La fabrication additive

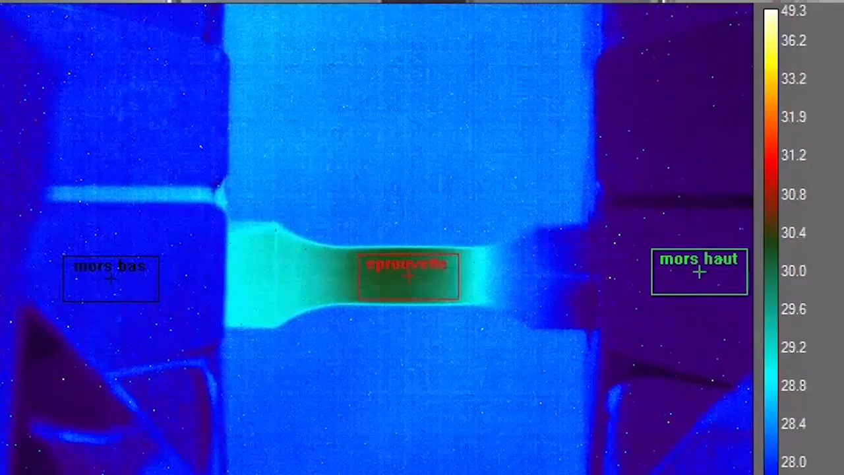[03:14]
La zone en rouge est celle qui est la plus impactée par la sollicitation mécanique.
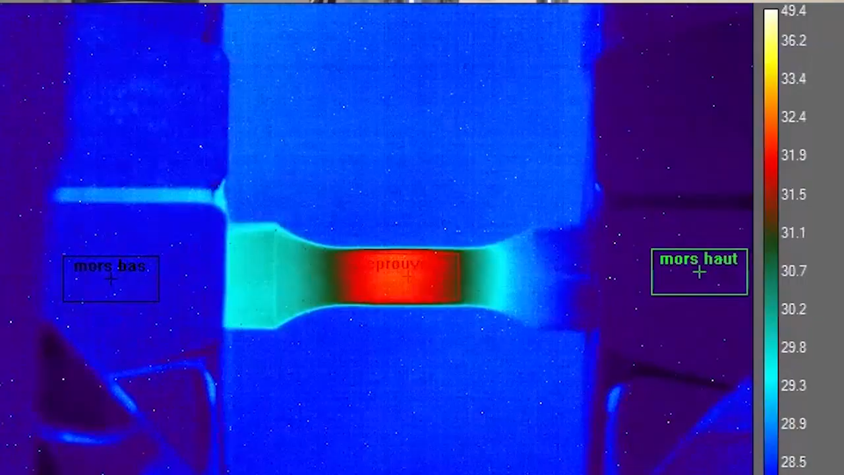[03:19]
Et l'augmentation successive de cette température permet de remonter à la résistance emphatique du matériau.